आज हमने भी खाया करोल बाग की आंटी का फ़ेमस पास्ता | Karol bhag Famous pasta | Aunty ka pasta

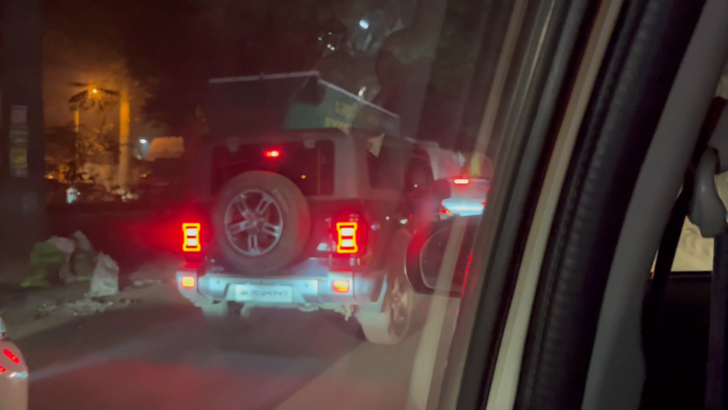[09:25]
जाम बस जाम ही जाम जाम ही जाम।
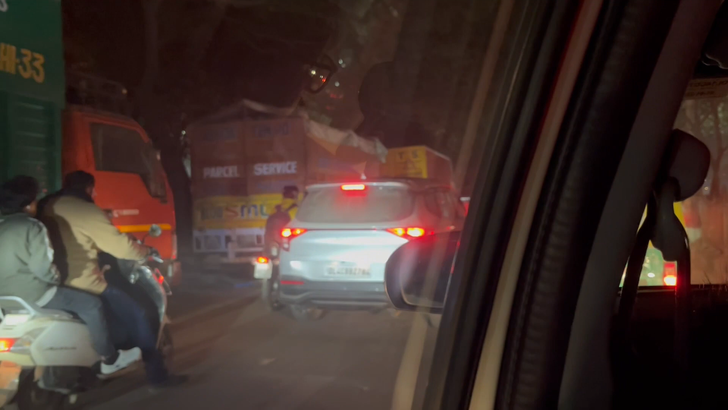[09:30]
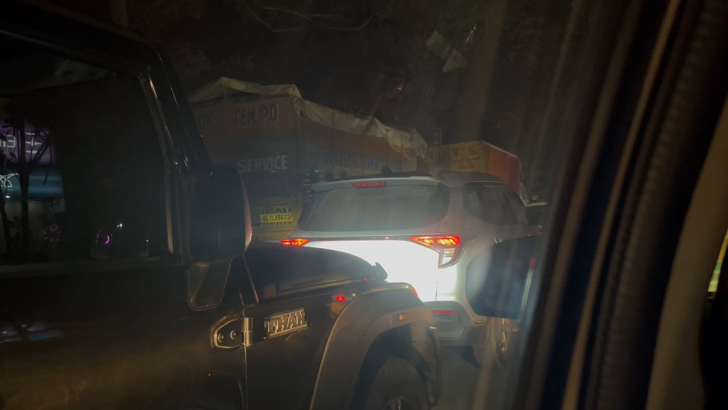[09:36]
ट्रैफिक
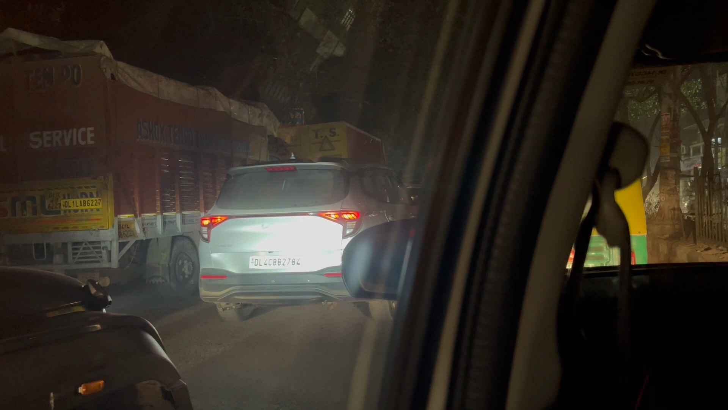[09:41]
इतना ट्रैफिक जाम नहीं होता आधे घंटे में पहुंच जाए इतना ट्रैफिक है।